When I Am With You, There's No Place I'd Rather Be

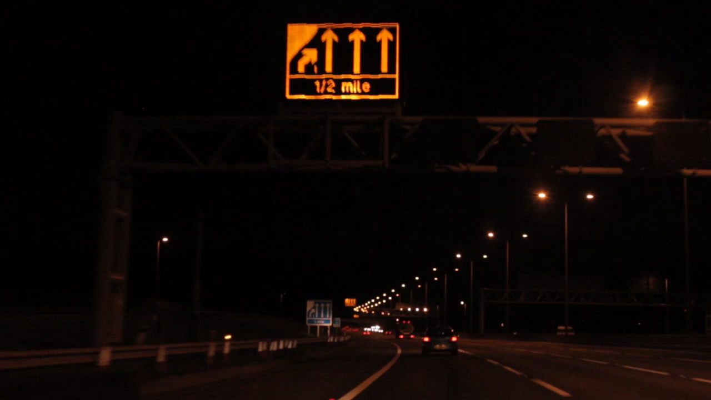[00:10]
I don't know what it is about them, the darkness of the outside world being lit with just headlights and the occasional street lights kind of hypnotic.